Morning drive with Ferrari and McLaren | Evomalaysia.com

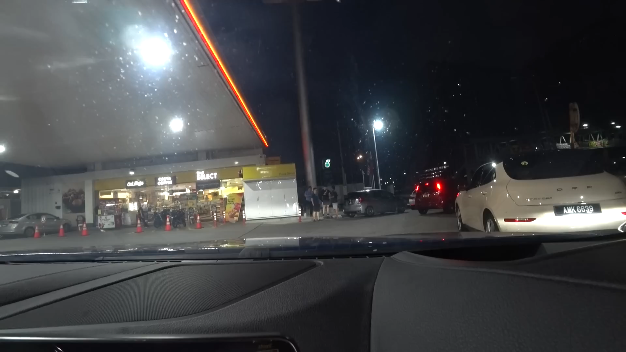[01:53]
Yeah. Okay. If you park here, right? Sometimes the lorries want to pump diesel. Better park over there. Alright, sure. Alright.